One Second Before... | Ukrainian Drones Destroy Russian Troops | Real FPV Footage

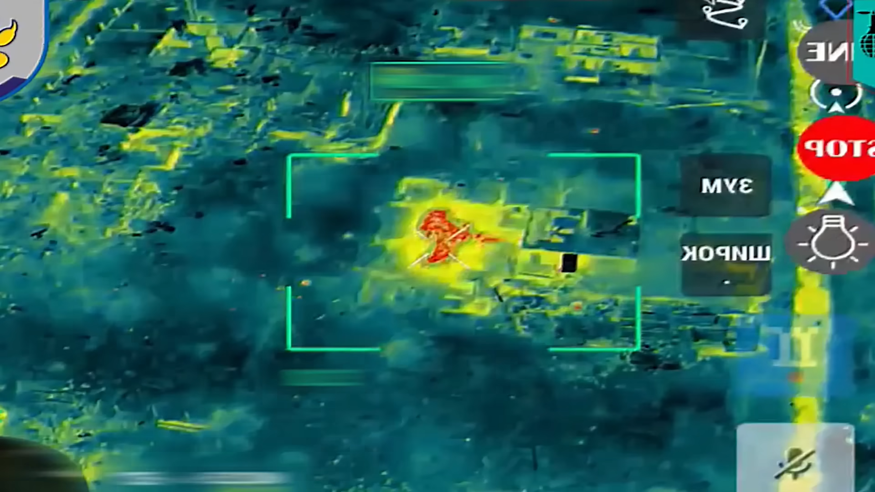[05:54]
A carefully calculated strike was launched, exploiting all the weaknesses of the crumbling structure.
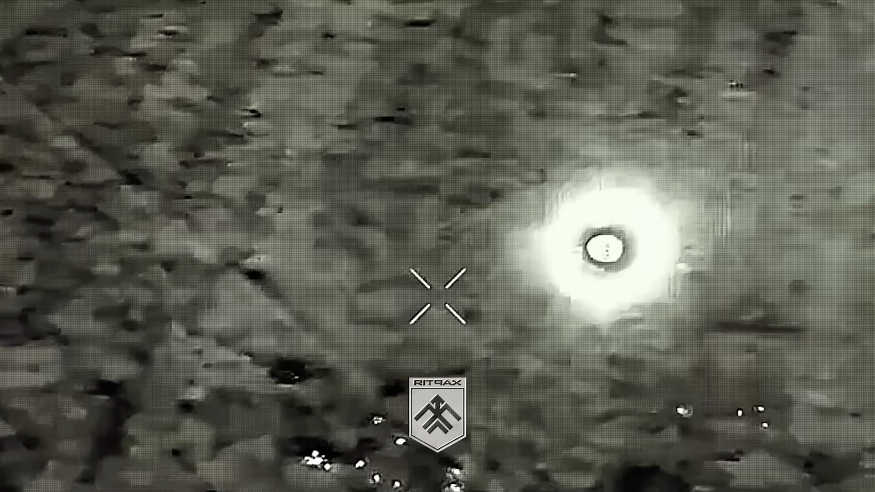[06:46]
the Kardia Unmanned Forces Battalion detected several groups of enemy personnel moving across the area. Some were traveling in pairs, while others were alone, scattered across the open terrain.
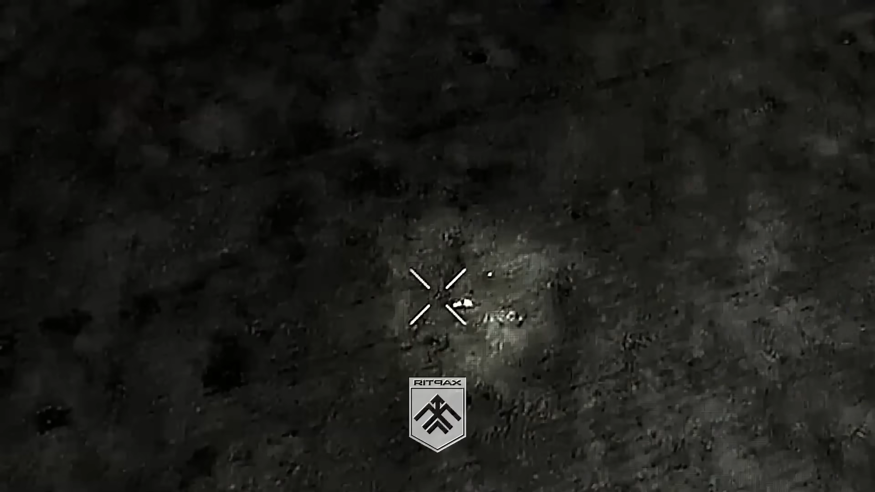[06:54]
Thanks to drones equipped with advanced thermal imaging and night vision cameras,
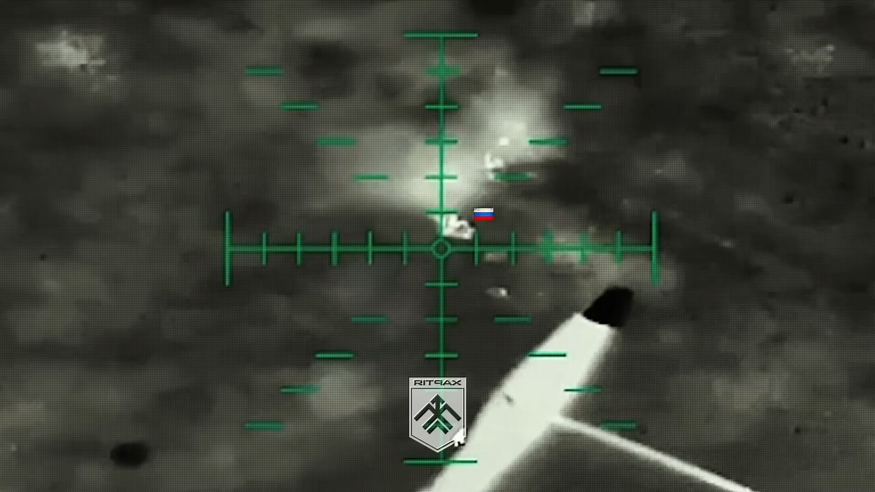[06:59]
each of them was clearly visible, even in the darkness of the night. By the end of the operation, the night had claimed its toll.